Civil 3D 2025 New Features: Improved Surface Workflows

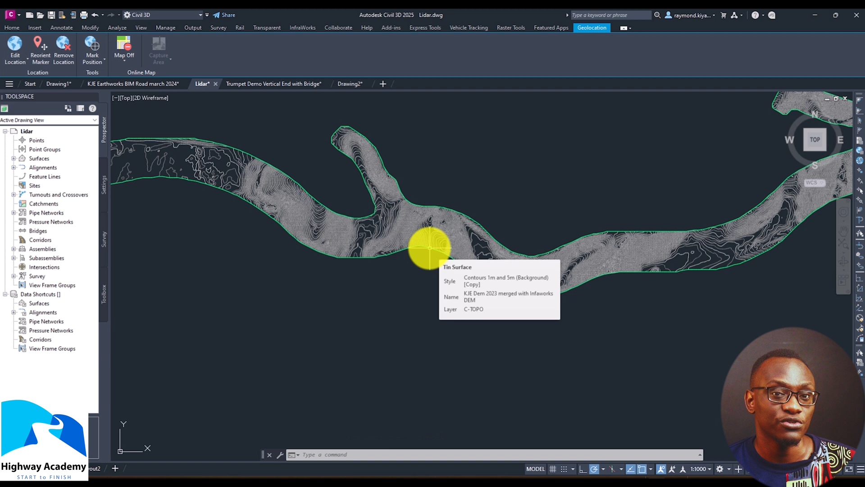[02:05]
So for example you have a pointy and I want to see okay this is maybe a bit of a high point.
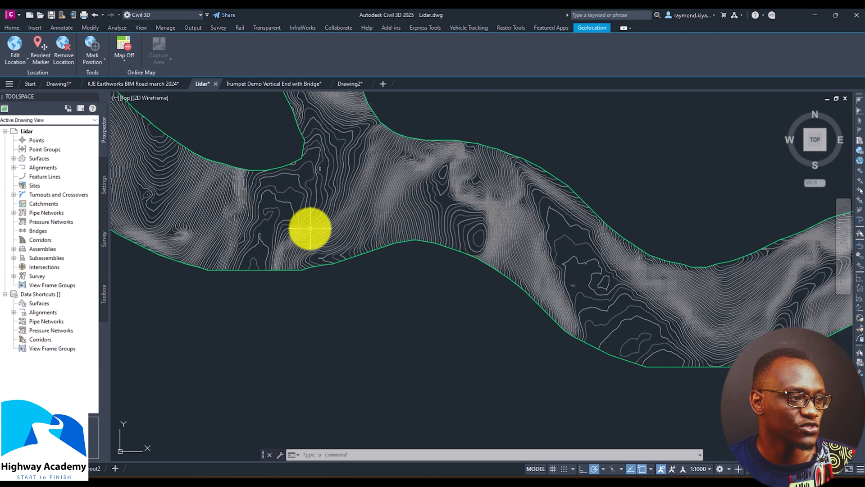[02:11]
I have to make sure my alignment goes along the contours. That's something that's very important. Now remember you can do this for one surface or amount of detail of surfaces.
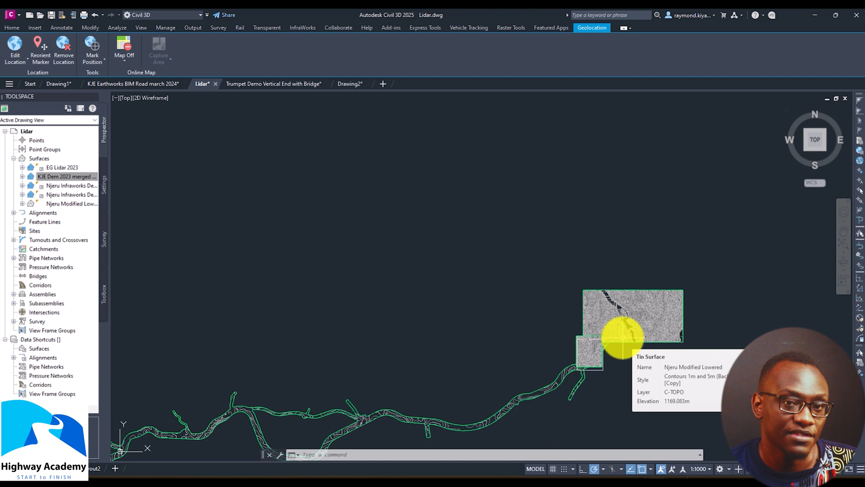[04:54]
So for example if you're designing a certain section and you need the high level of detail you can make that section high level of detail while looking at the other sections. The level of detail will be very low and in this case why I love this is if you're designing something like for
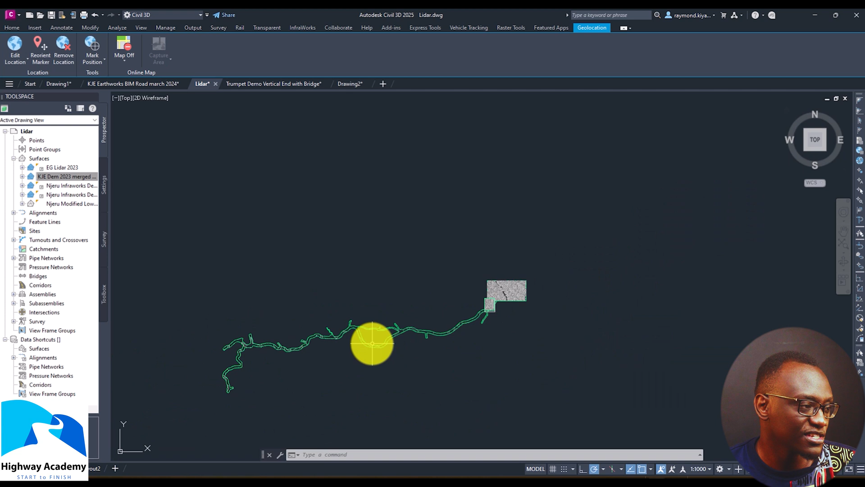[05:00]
example this was a 76 kilometer expressway and you find that there are sections where you need high level of detail towards the end. So you work on this section this section like fair river or something along those lines and in this section I want to see the high level of detail.
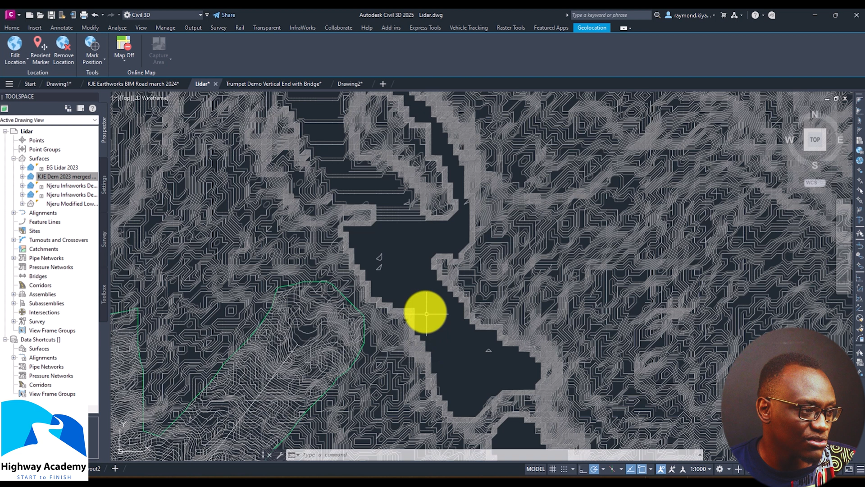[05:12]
I want to see where is the narrowest crossing. So there's a point where it's narrow and this point's a bit larger.
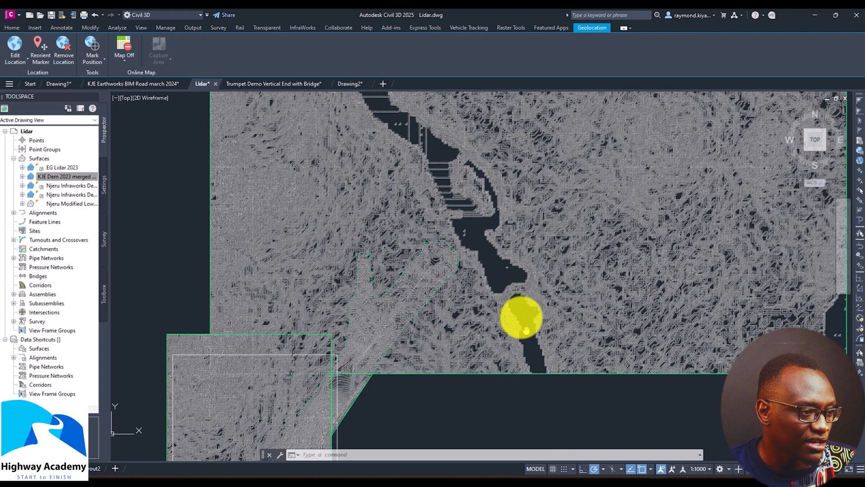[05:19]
So this is where I need the high level of detail and in that case it makes my work very easy.